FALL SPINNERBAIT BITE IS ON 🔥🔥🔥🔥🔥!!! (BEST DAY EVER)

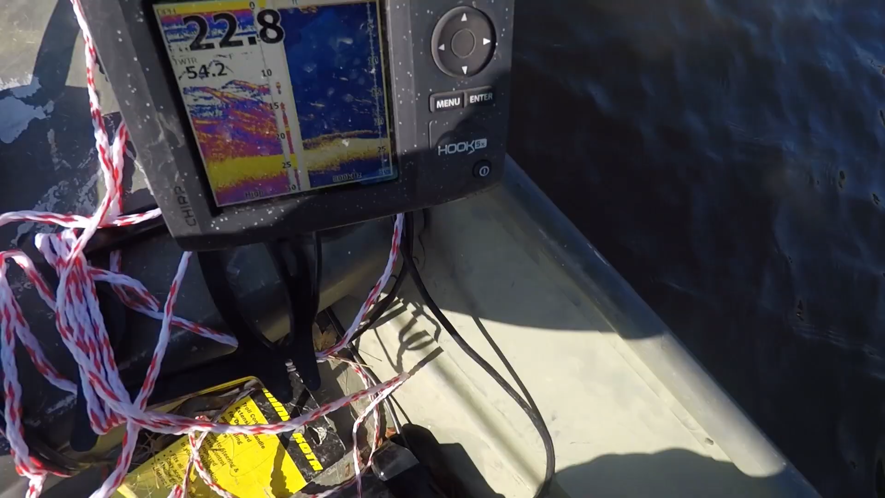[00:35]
Look at all that bait down there So I know they're going to be eating They've got to be eating